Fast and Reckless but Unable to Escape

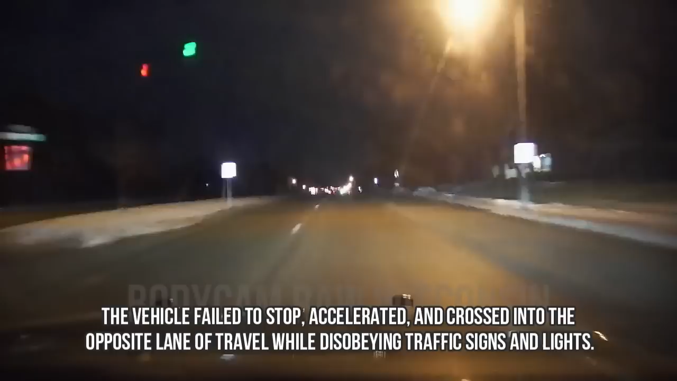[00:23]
The vehicle failed to stop, accelerated, and crossed into the opposite lane of travel while disobeying traffic signs and lights.
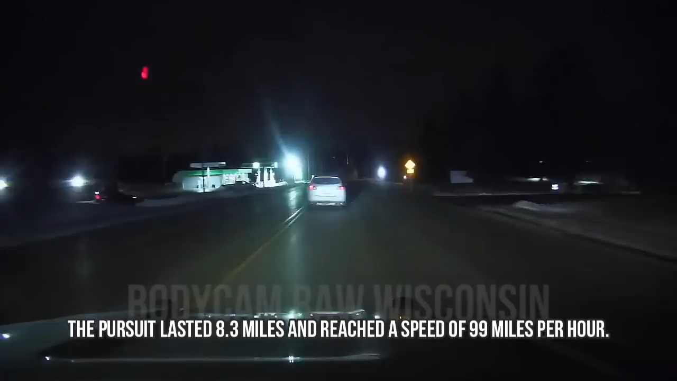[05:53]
The pursuit lasted 8.3 miles and reached a speed of 99 miles per hour.